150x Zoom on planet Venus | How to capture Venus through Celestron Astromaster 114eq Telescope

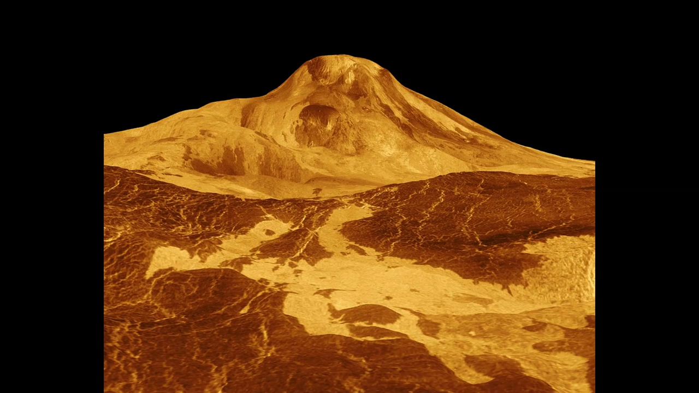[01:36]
However, the crust of Venus is dotted with thousands of volcanoes, which make this planet such a toxic and cloudy place.